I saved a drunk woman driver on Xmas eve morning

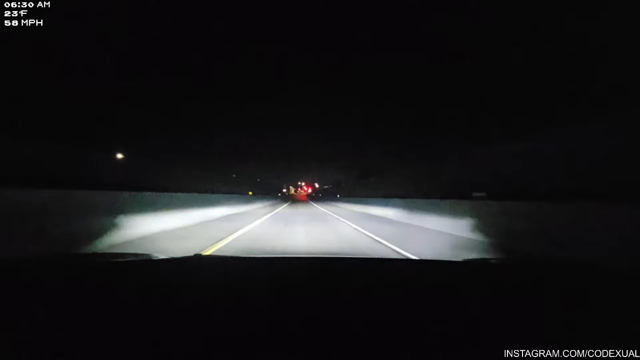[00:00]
the fuck is this person doing? You good, bro?
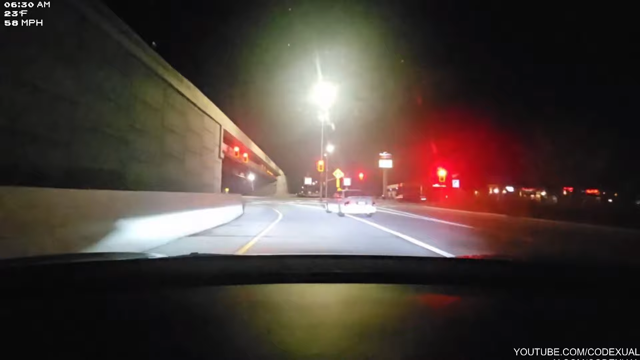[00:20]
Oh, shit. Oh, shit. Hold on. Hold on. Hold on. Hold on.